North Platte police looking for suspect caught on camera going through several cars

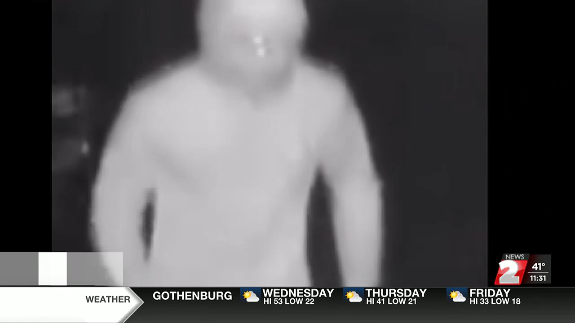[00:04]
Take a look at this video on your screen. According to police, the suspect was caught on surveillance video going through several cars during the early morning hours of February 7th.